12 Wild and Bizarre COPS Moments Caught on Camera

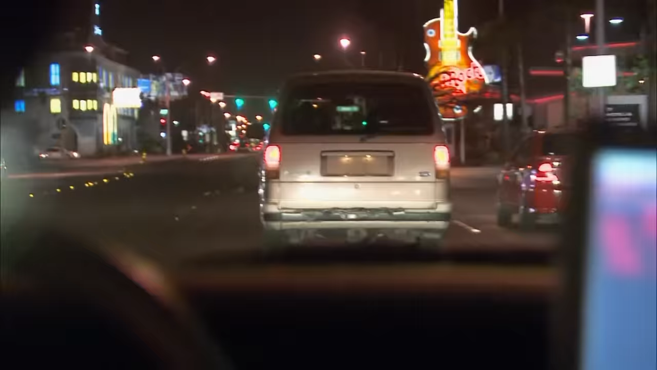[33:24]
CP 85, did you try to pull over? That's affirmed. We're still southbound on Paradise.